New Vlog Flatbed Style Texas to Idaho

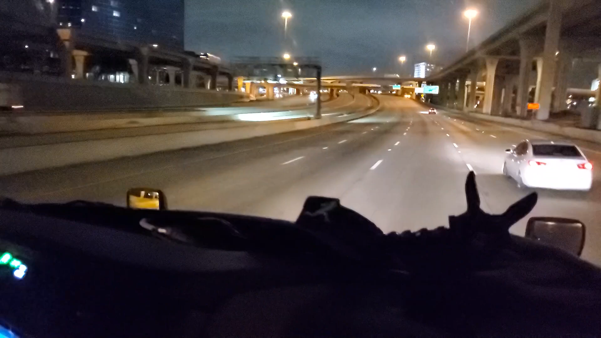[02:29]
I don't know where these cars are coming from. It's like the open box. And no trucks this way. They snuck through. Oh, am I going to be up in a roller coaster road again? My God. Look at this.